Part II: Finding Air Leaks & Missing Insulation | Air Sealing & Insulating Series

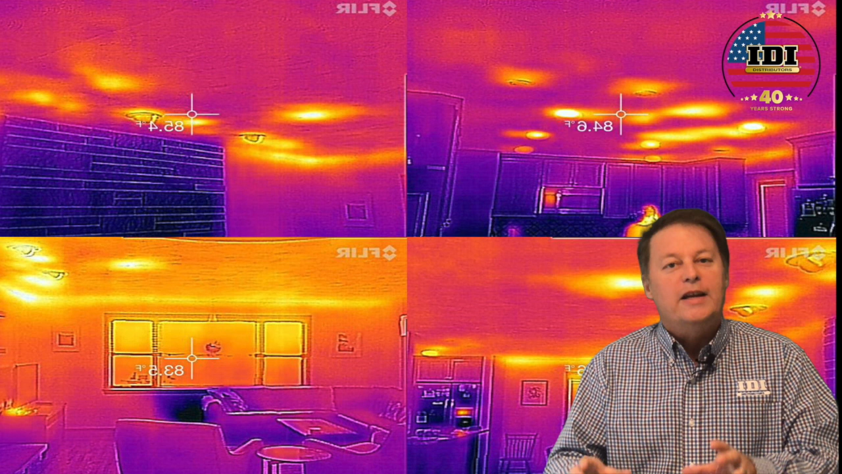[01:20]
to act upon what you're showing them because they can actually see that it's a problem and that's going to cause them to want the work to be done.
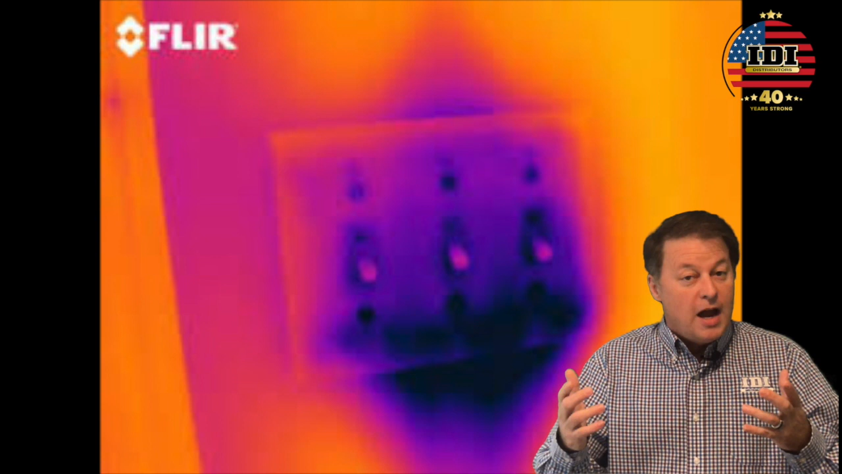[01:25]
Not only that but if you're
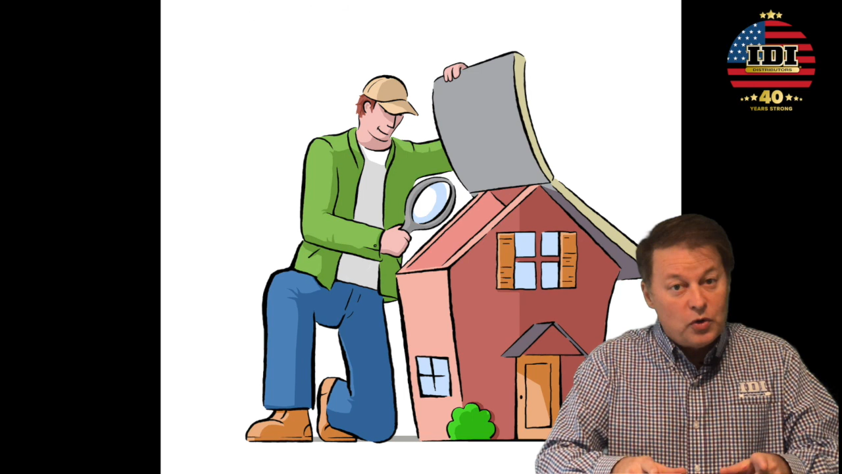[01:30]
the one that found the problem in the building why would they trust someone else to fix it? So with that being said let's jump into infrared. For this video we're using the FLIR ONE Pro infrared camera and I use that attached to my iPhone or my iPad.
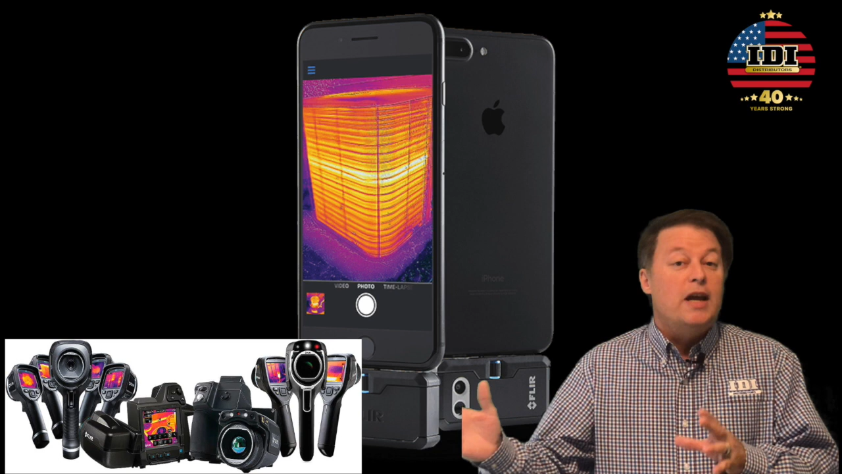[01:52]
Certainly they make better cameras which will get you better pictures. But this one works great for what I need so it is what I use.
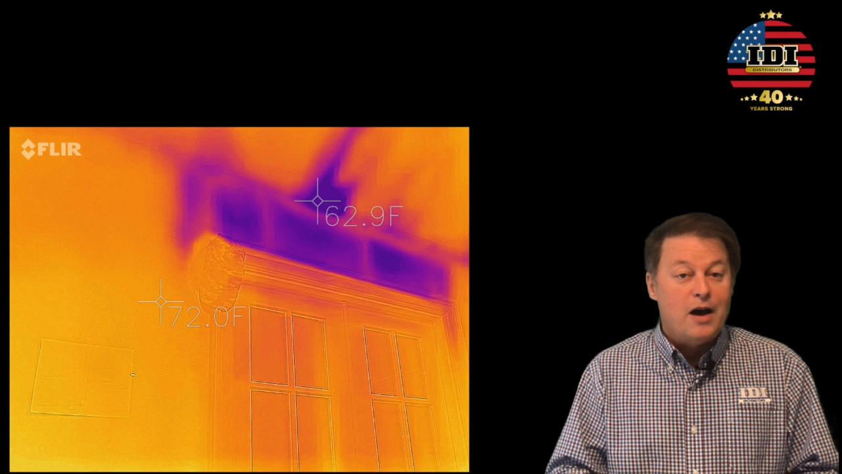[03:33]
Pictures or infrared pictures without temperature markings on them are simply pretty pictures. That's all they are. This camera is designed to show a certain color palette. It'll do that in a three degree range.
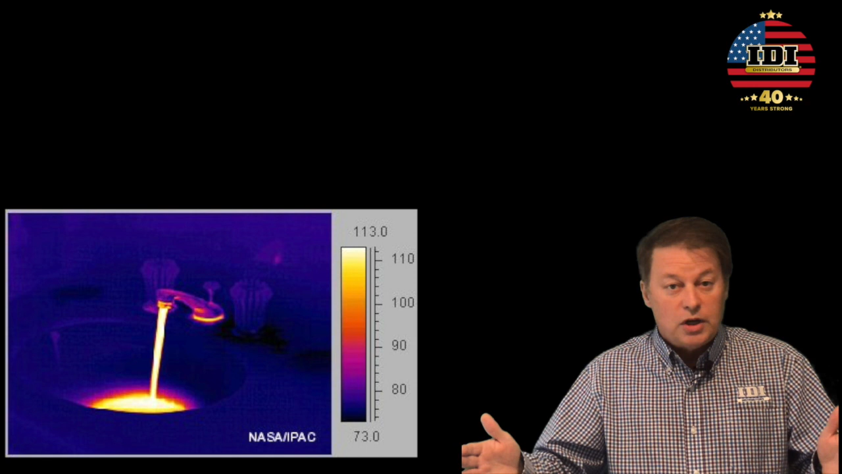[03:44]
It'll do it in a 40 degree range. The pictures may look the same, but the temperature difference between the dark spot and the bright spot on that picture tell
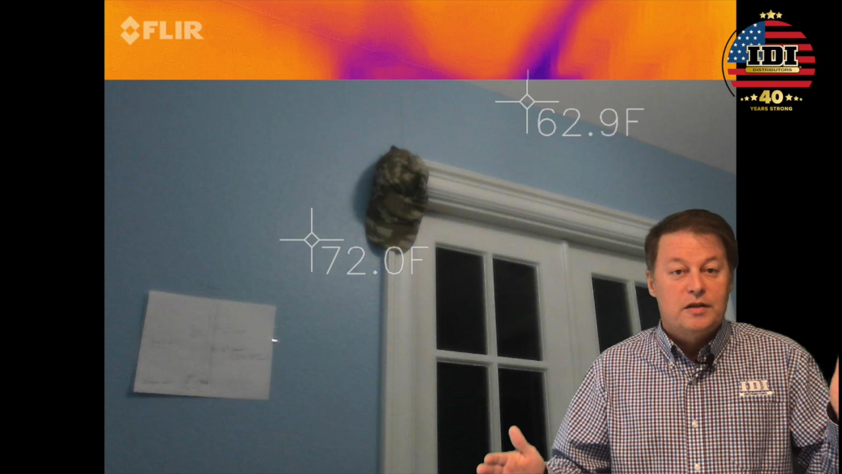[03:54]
the story of how much energy is being lost in the picture you're looking at.
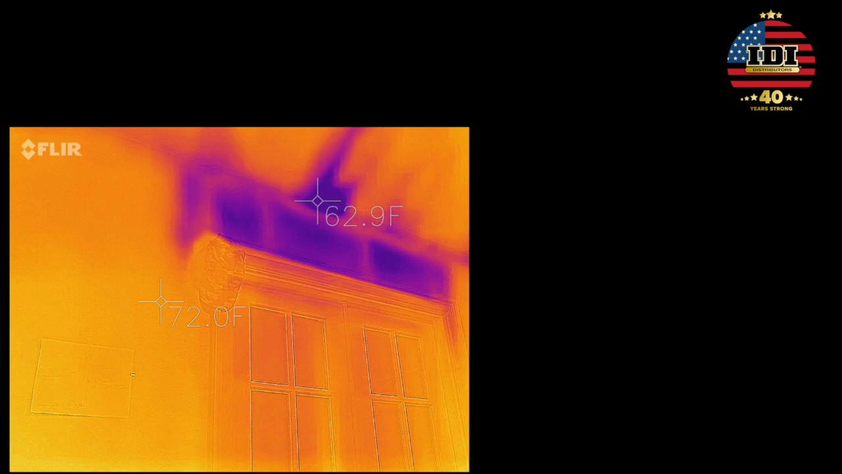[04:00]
So when you look at your images, be sure to think about the sun, where the sun was and the different challenges you have. So let's get into the build show footage. Take a look at what we did on site with Matt. Just remember filming can be tough. You're in a hurry. You're doing a lot of things. So not everything we did on the job site was perfect. Just make sure versus what you see in the video to slow down, get really good images and make sure you get those temperature spots on.
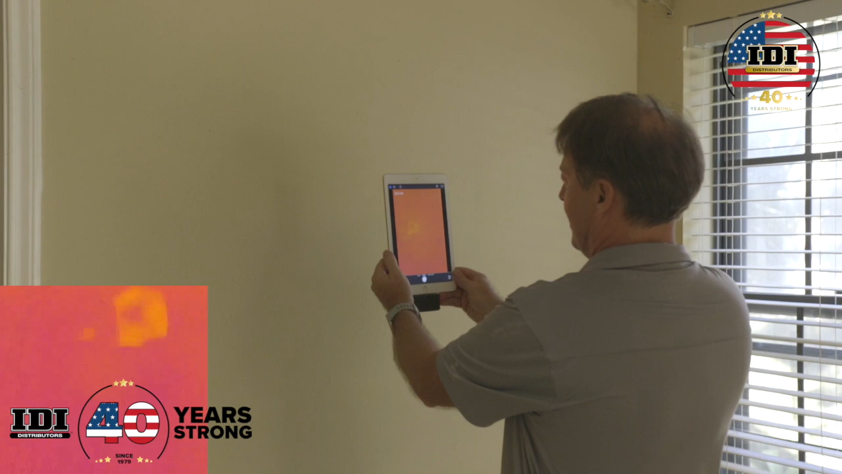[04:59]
Oh my gosh. Take a look at that. You can see exactly your hand burning the wall.
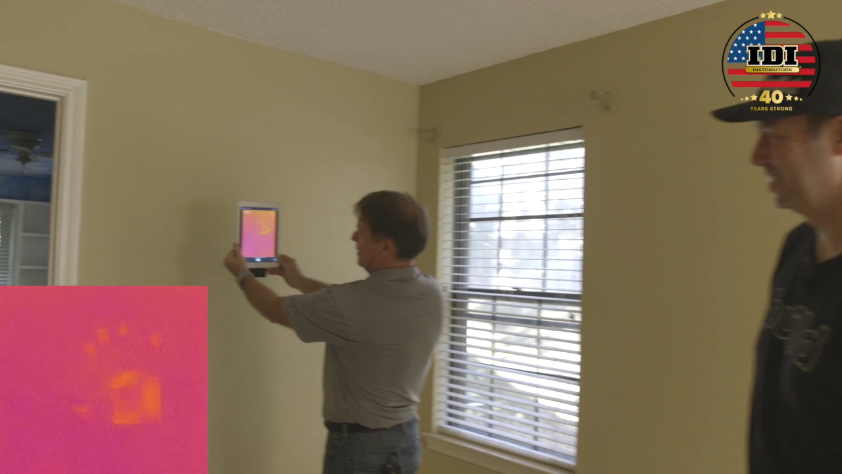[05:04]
It's that sensitive. So what we're going to do with this, I want to look at the outlets.
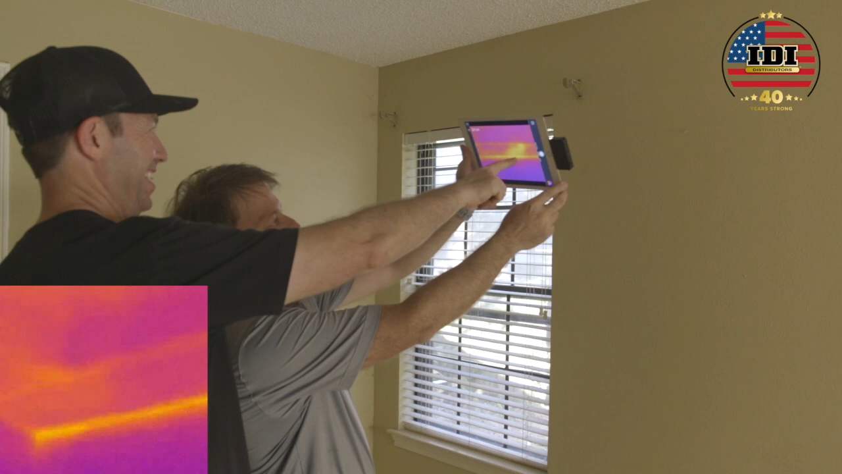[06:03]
Matt, I think you might have a little bit of a connection issue going here. Oh my gosh.
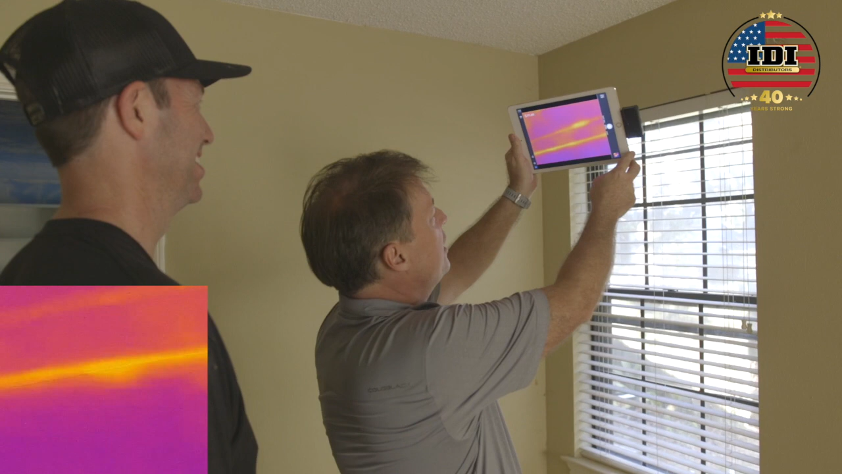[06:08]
So as we go around this, you know, we think of this is an old 1970s metal window.